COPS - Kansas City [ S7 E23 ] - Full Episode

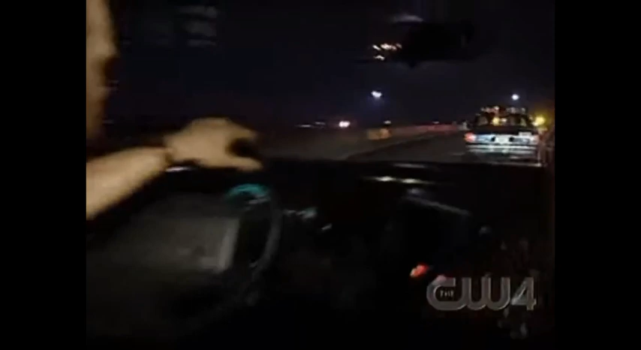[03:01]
We've got Missouri Highway Patrol, our city, Jackson County deputies from Missouri. The guy's on three tires now. He's riding on sparks.